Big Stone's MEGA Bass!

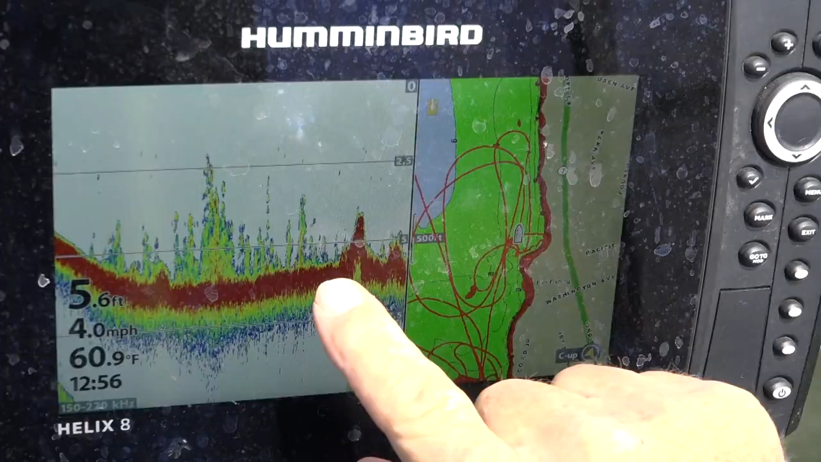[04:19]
On screen: depth 5.6 ft, water 60.9°F, speed 4.0 mph
There's the weeds, and this is rock.
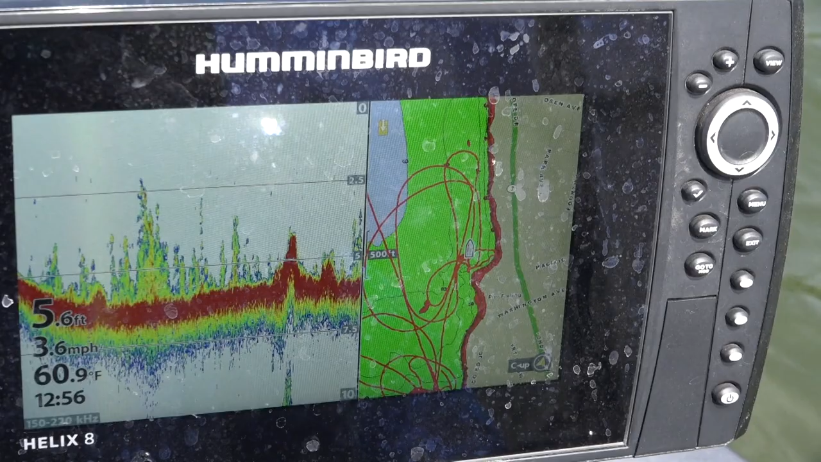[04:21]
On screen: depth 5.6 ft, water 60.9°F, speed 3.6 mph
We start targeting weeds and rocks out in, say,
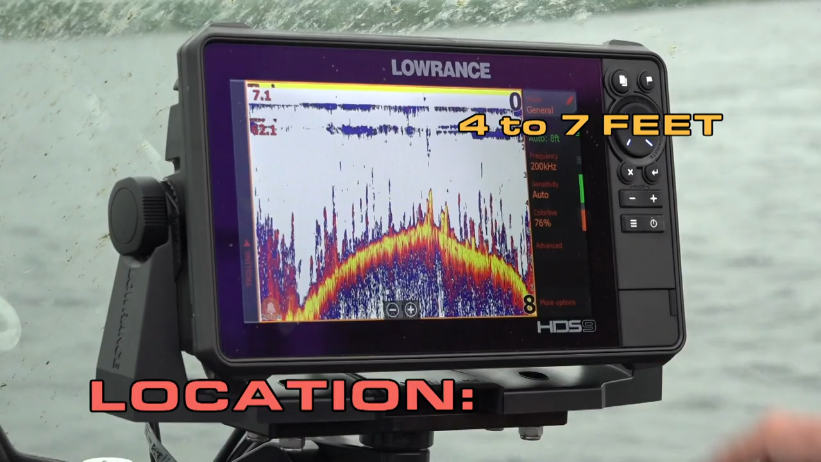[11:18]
with rock and weeds mixed in. That's the location where we find the bigger fish.
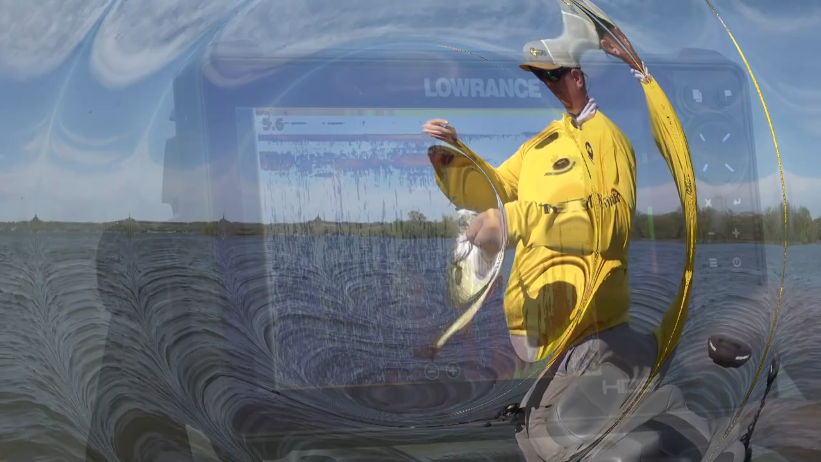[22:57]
big stone well of course by the name it has a lot of rocks in it so these bass definitely relate to that where the rocks transition to weeds is generally where you're going to find a lot of your bass on the lake
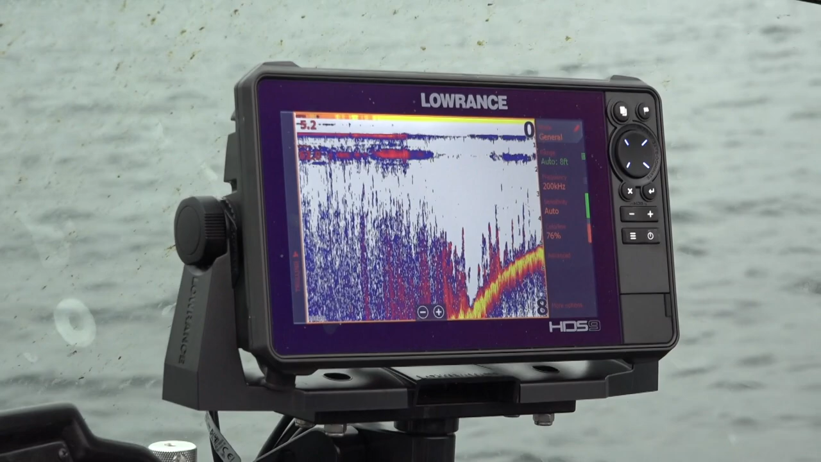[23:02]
so you can weeds here we can say harder rock in here right janner yeah